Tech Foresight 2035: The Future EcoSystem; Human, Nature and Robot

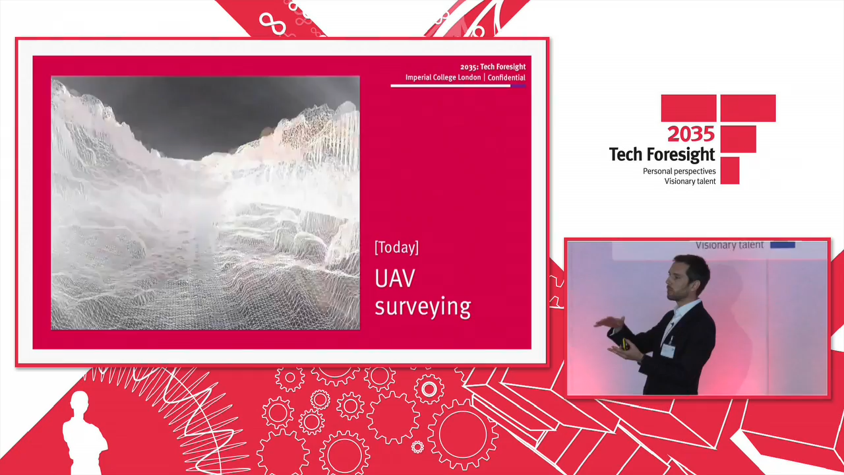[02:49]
because of the sensors on board of the drone, they can map the environment and create a 3D map very conveniently,